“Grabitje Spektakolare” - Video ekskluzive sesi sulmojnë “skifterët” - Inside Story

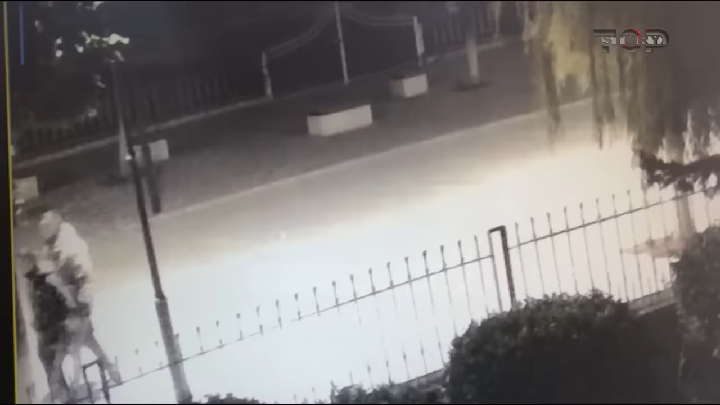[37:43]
një grupi sofistikuar grabitësish kanë kryer mbi 15 sulme ndaj bizneseve të ndryshme.
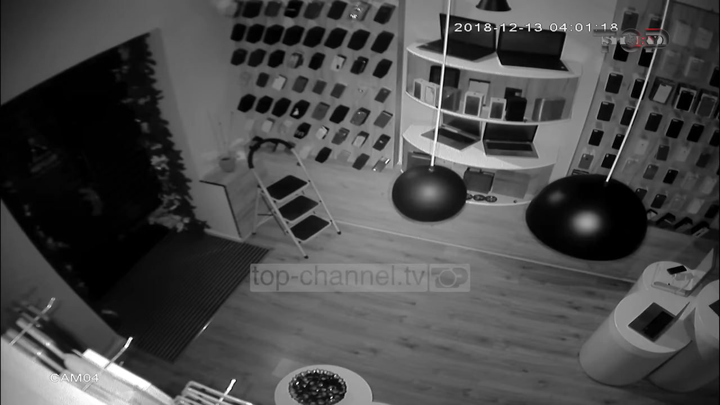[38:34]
Taulanti rrëfen momentet e para, kur u lajmërua për hajdutët që i kishin mbastisur biznesin. Me datë 13 dhjetor, më njoftojnë të kompanisë security,
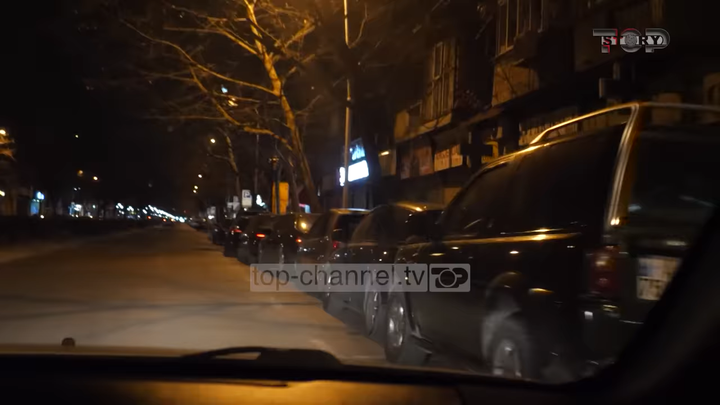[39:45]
hajdutët kam parkuar për para dyqanit rreth orës 4:01 minutë të mëngjesit të 13 dhjetorit 2018.
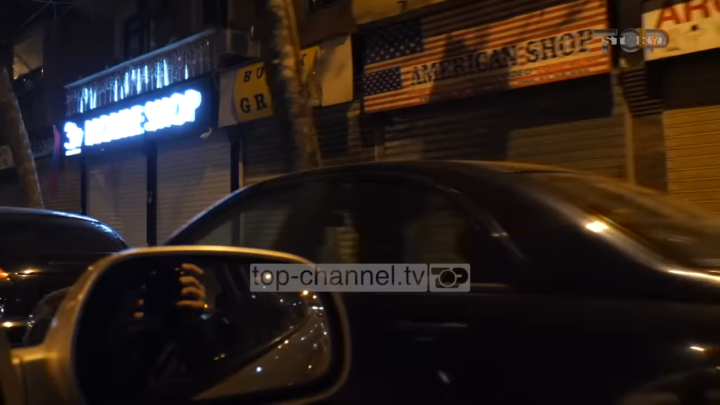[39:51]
Pas 20 sekondash, tre prej tyre kanë ngritur qepenin e dyqanit me një teknik të veçant, duke rotulluar në formë tapeti.
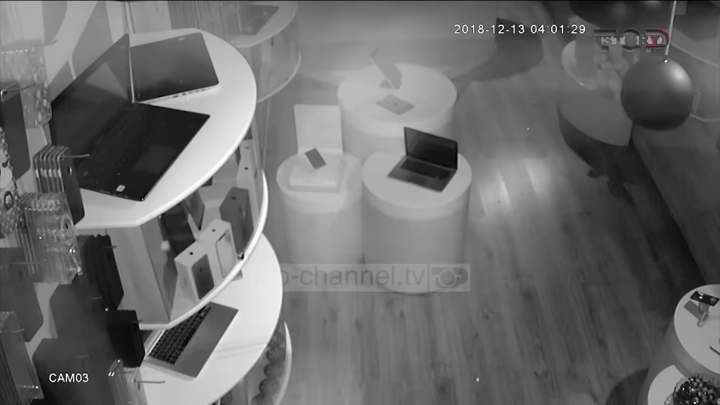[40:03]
Më pas, grabicit kanë përdorur një qekiq për të thyer derën prej xhamit të dyqanit.
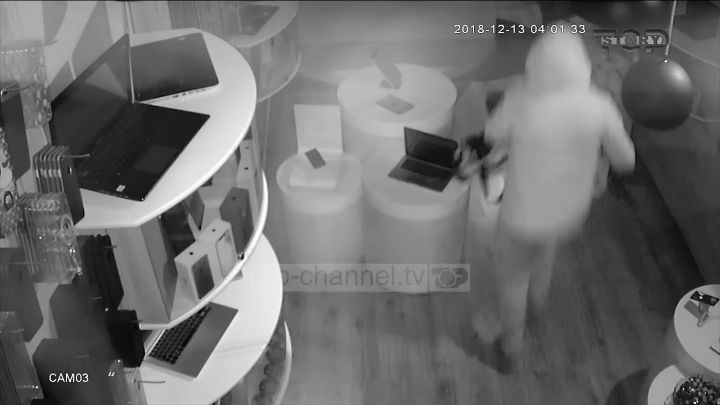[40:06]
Qekiqin e kanë lënë në tokë. Një shenjë kjo e përdorur në të gjitha grabitjet e këtyre muajve të fundit. Ata janë drejtuar me njerë tek banaku, ku mbajshin aparatët celular, dhe kanë mbushur çantat e tyre me shpejtësi. Në fund, janë larguar në drejtim të paditur. E gjithë vjedhja ka ndodhur në kohën rekord për vetëm 50 sekonda.
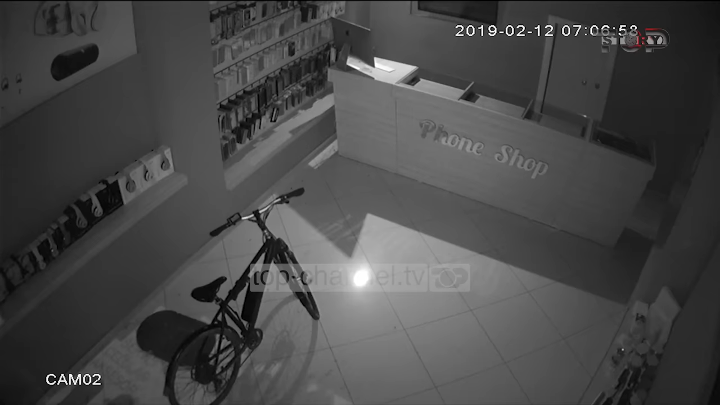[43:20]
Pas kësaj, nxjerrin nga çanta një çekiç dhe thyejn xhamin e parë. Armën e krimit e lënë sërish aty, si shenjë të stilit të grabitjes. Nga ora 5:20 mëngjesit, njoftuan këta të sigurimit, që kanë thyrë dyqanin.
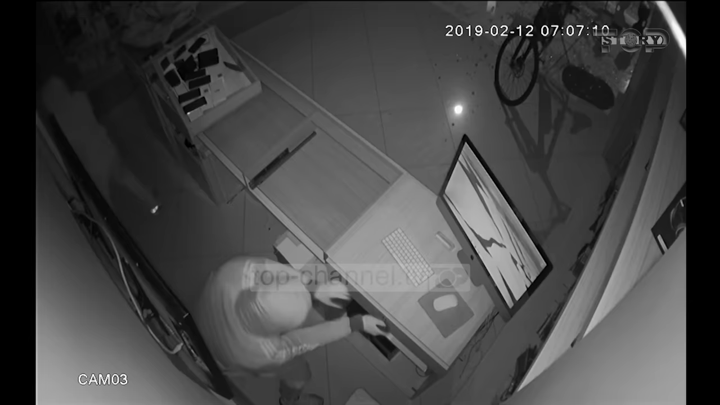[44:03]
Njëri prej tyre tenton të hap derën e blinduar, ku ishin edhe pjesa më e madhe e telefonëve celular, por në pamundësi largohen vetëm me celularët e gjetur mbi banak.
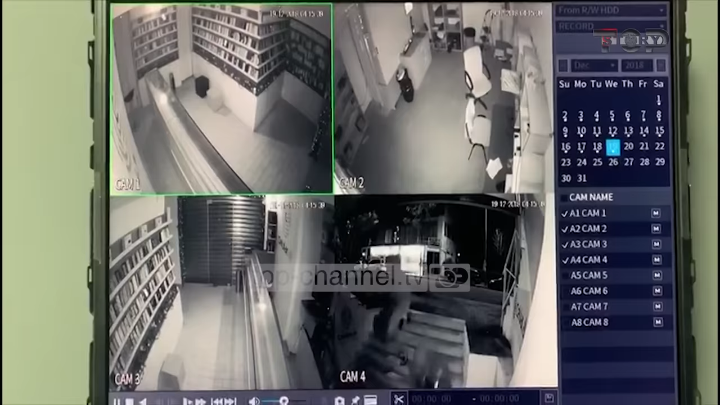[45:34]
Këtu, jemi te shkolla e baletit, në një tjetër dyqan celularësh i pozicionuar buz rrugës që është grabitur. Në orën 4:15 minuta të datës 19 dhjetor 2018, banda e idutve e përbër nga tre persona, ka hapur qepenin me të njëjtën mënyrë si te grabitjet e tjera. Njëri prej tyre nxjerr çekiçin dhe thyen derën prej xhami. Si zakonisht, ata e lënë çekiçin në tokë dhe vrapojnë për tek banaku.
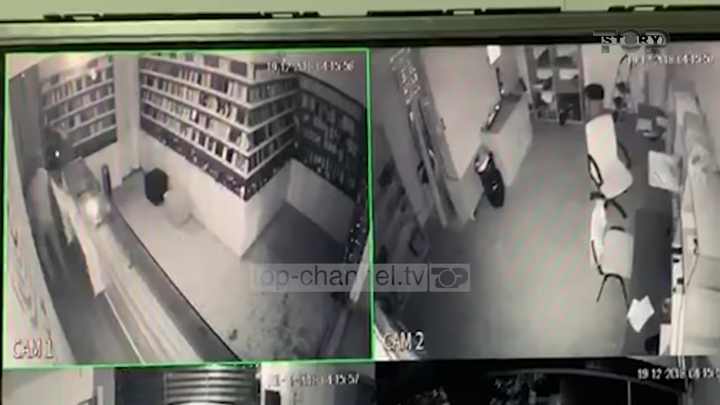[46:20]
Ata kanë arritur vetëm të vjedhin paratë karka dhe disa pjesë këmbimi për telefona, që në total kapnin një vlerë prej 1500 eurosh.